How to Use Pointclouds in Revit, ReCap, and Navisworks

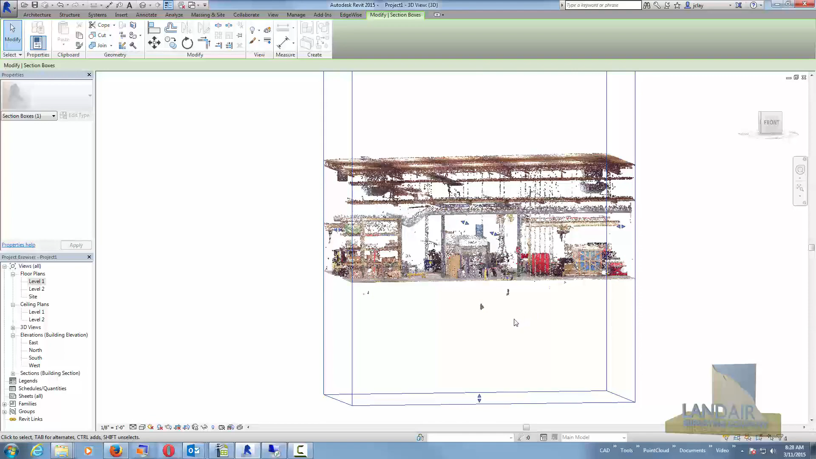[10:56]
But you also get a bigger view than you do in any of the 2D plan views.
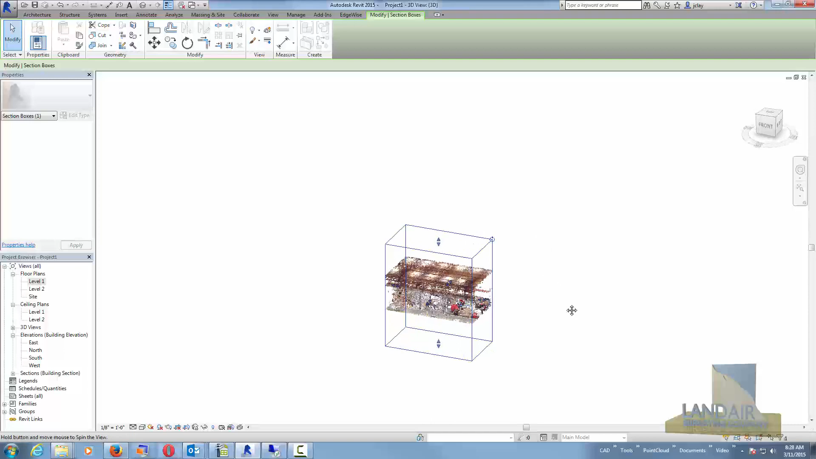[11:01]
Another view we can take a look at is the perspective view where you can actually do a walkthrough if you want to take a look at the cloud.
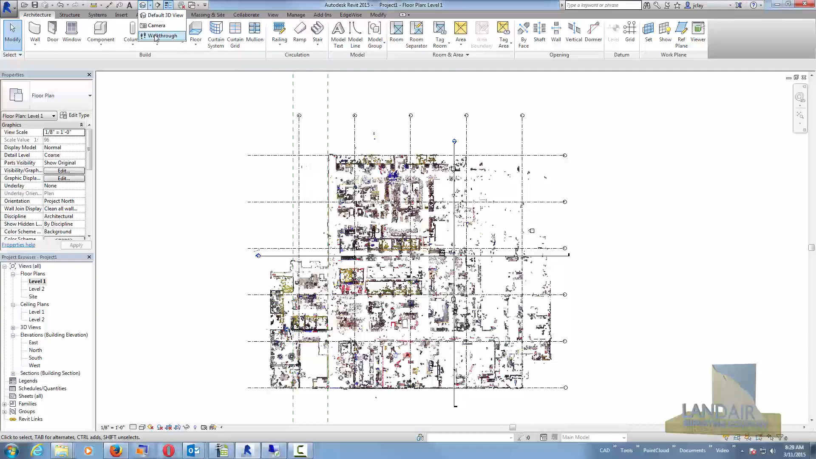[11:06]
So we can choose the camera. Set the camera where you'd like it. And here we're on the first level.
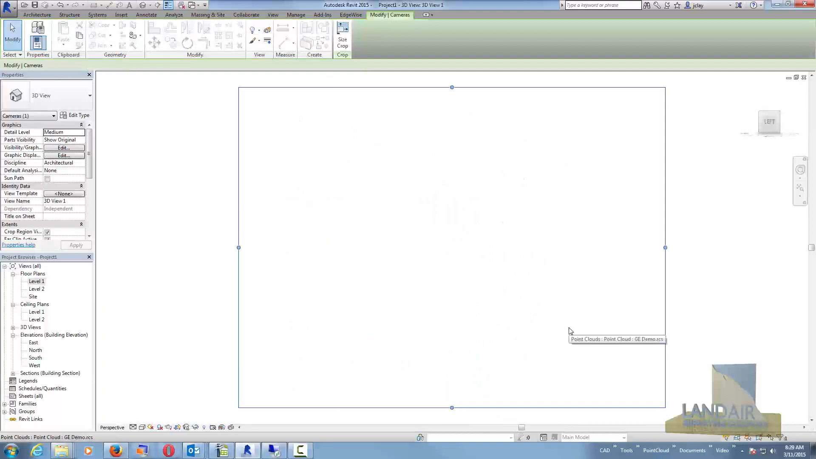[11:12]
And it'll pick about 6 feet above the floor automatically. And it's like the whole cloud right in a second.
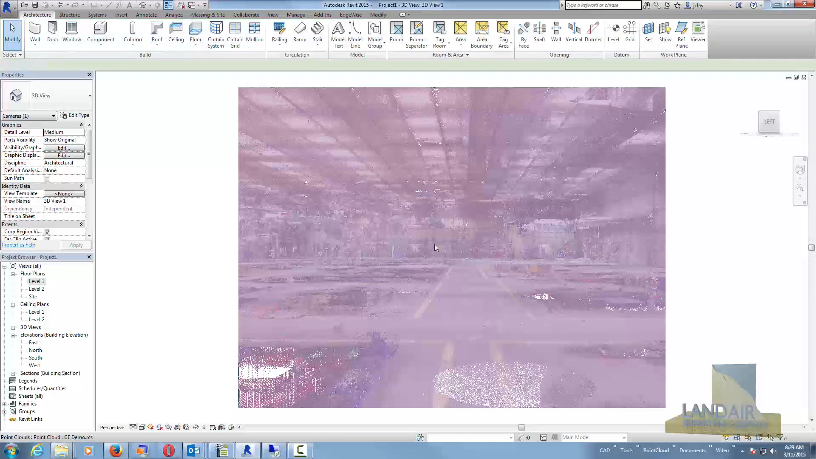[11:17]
I'll just deselect it. And we can go and choose the walkabout tool or
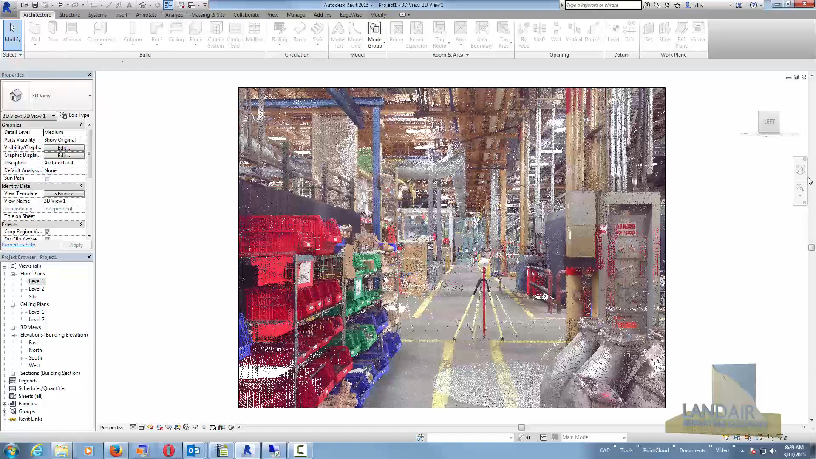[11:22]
off the wheel on the side. And you'll see you can just walk through the cloud.
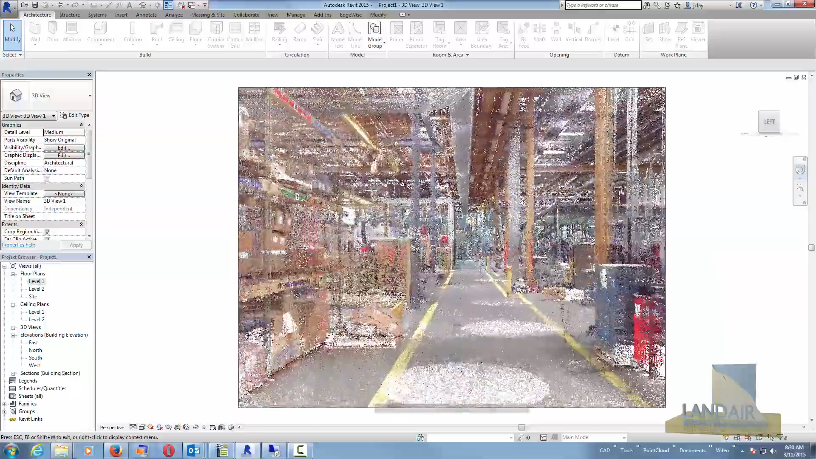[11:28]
It's a little more difficult to try to make measurements and things like that in this.
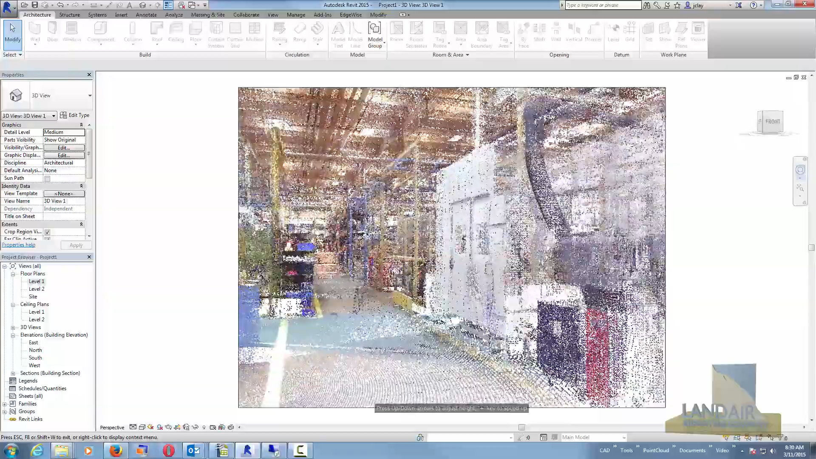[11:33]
But it is a good tool to use. I usually have this window open as another view for
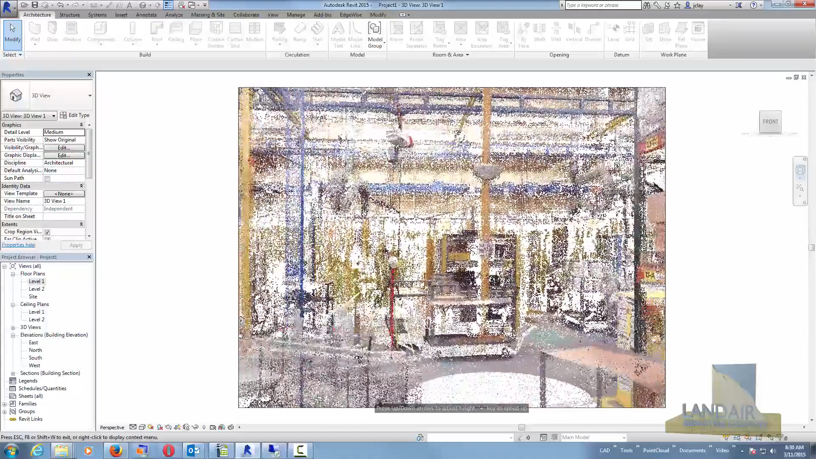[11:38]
us to take a look at this and seeing web share up. So that you can take a look at the cloud in different areas.
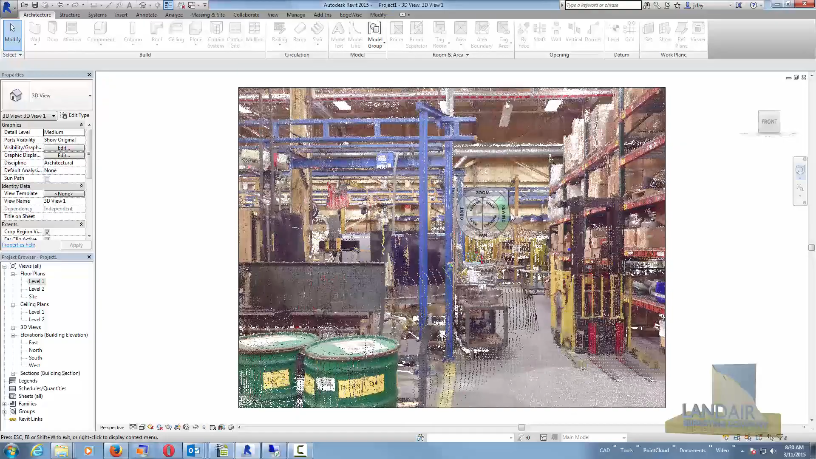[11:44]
But this kind of helps you where you can move around in a good bit and fly, look, orbit.
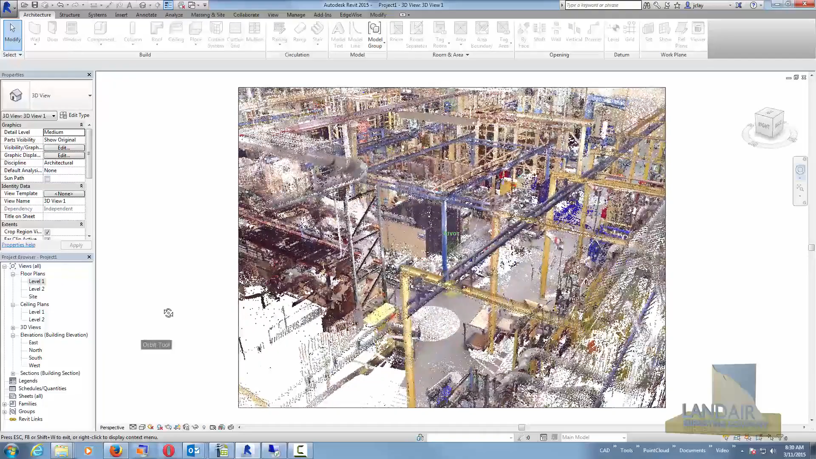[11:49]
You can walk to specific places that you're interested in.
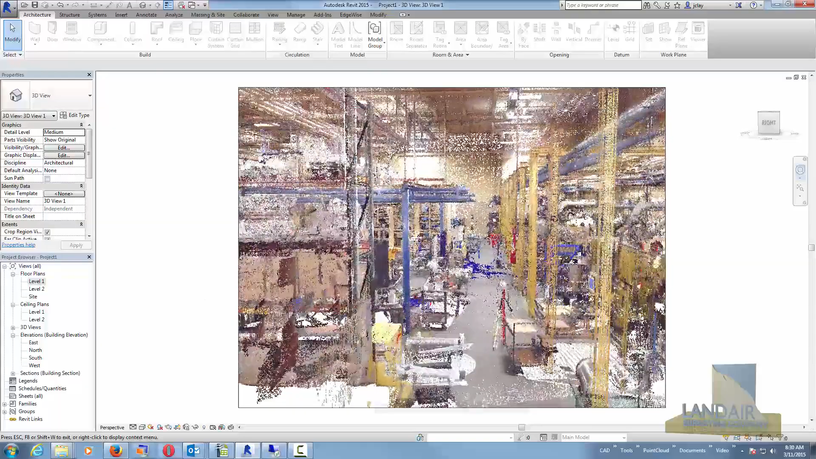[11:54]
And then, of course, once you get there, then you can choose to look around.
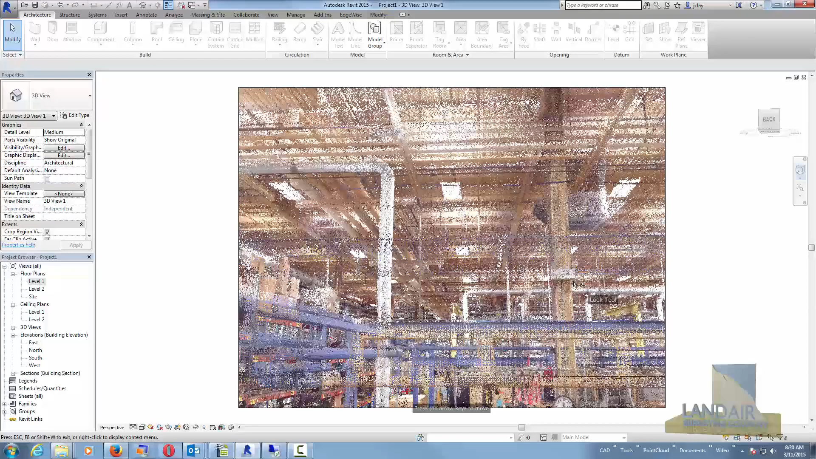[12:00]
And, again, it gives you a much better feel of what's been collected. The cloud looks a little light right this second.
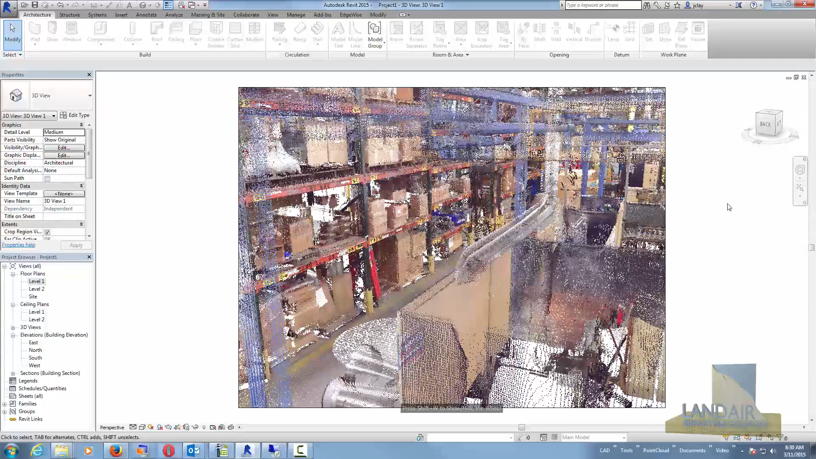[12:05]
But, again, that's Revit. How you would eliminate that is try to shrink down your view range.
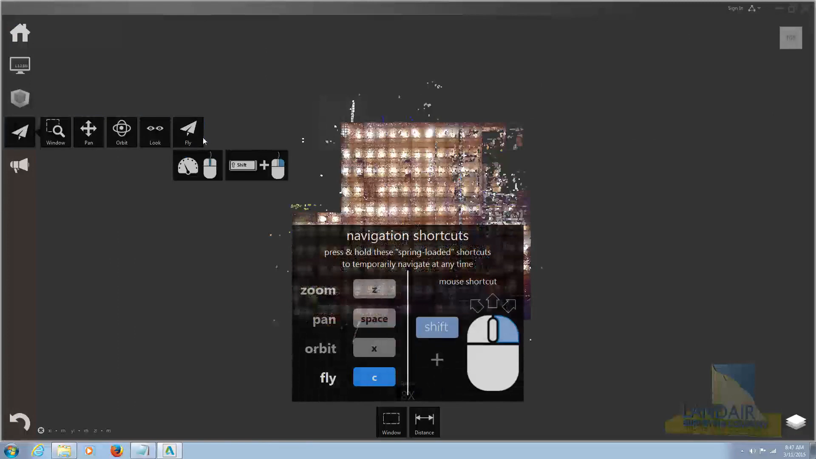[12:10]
Next, we can take it into Recap. And in Recap, you can definitely see the cloud.
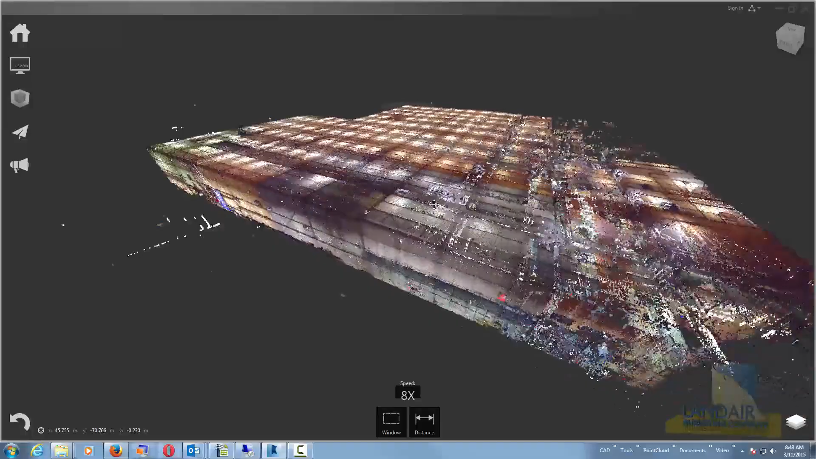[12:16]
The cloud comes out a little better. It's a true point cloud engine.
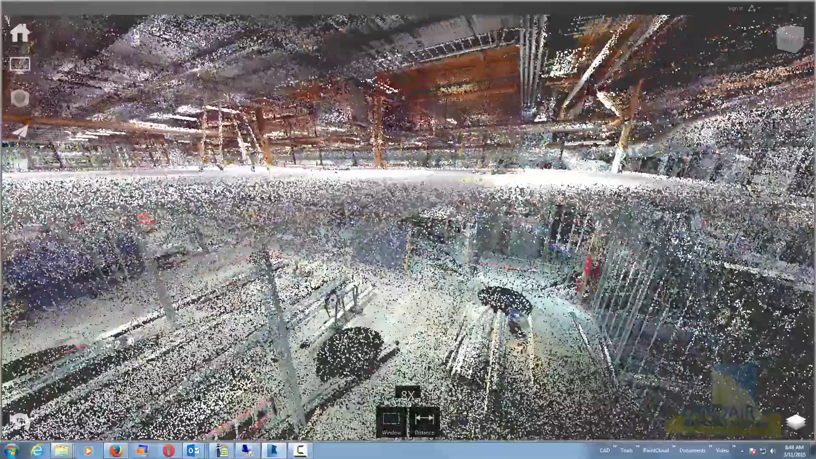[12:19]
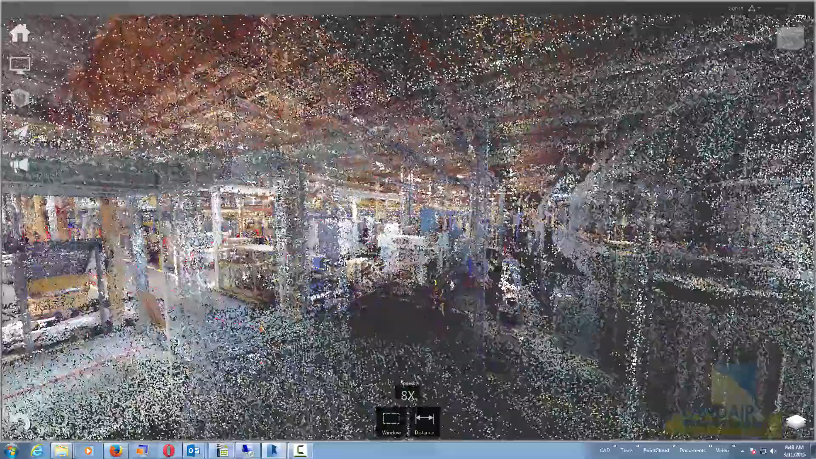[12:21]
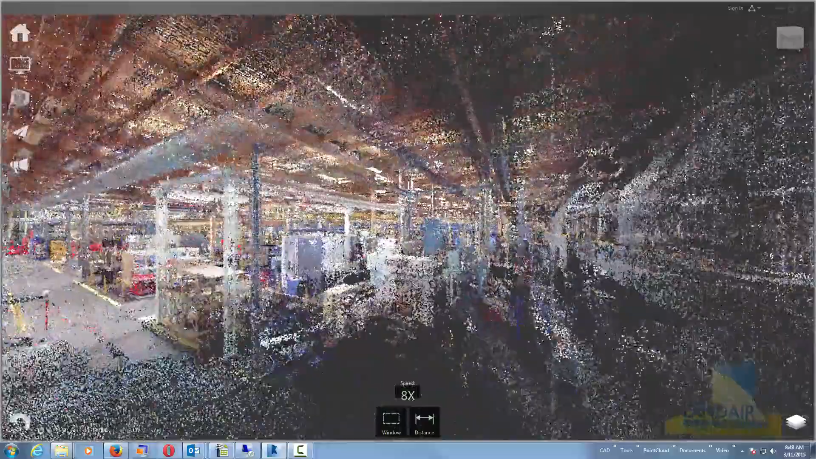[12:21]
And you can fly around inside of it.
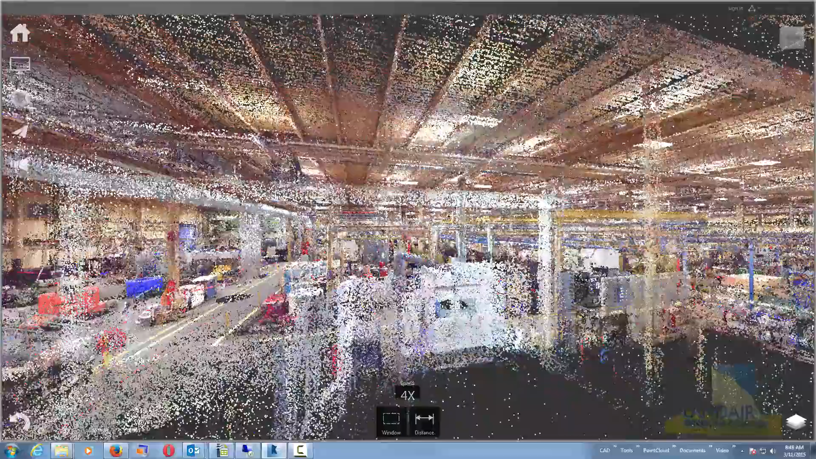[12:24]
And each time you stop, as you fly, it reduces the point cloud.
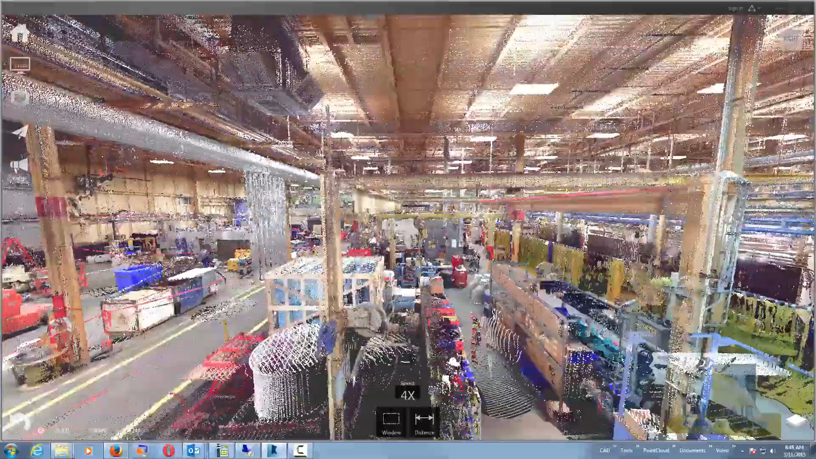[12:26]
But when you stop, it loads the point cloud. So you get a denser view of the cloud itself.
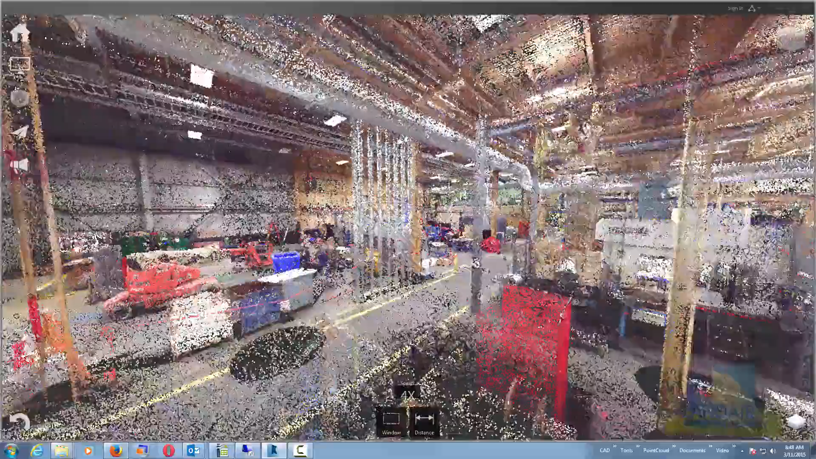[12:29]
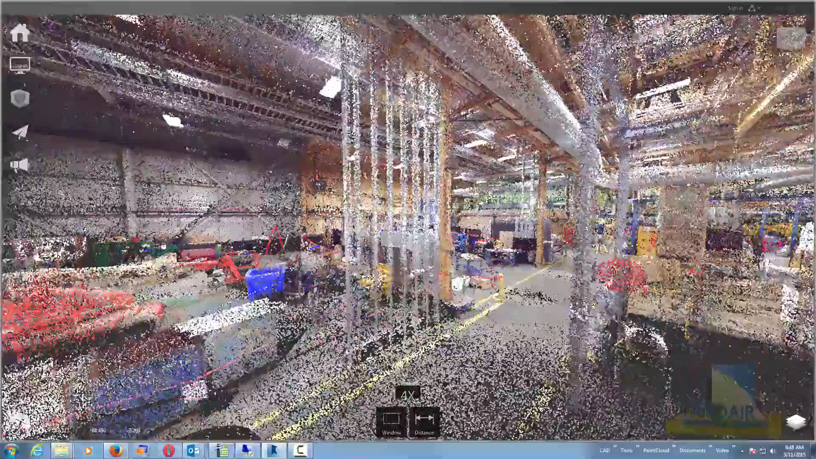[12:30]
There are some measuring tools in here.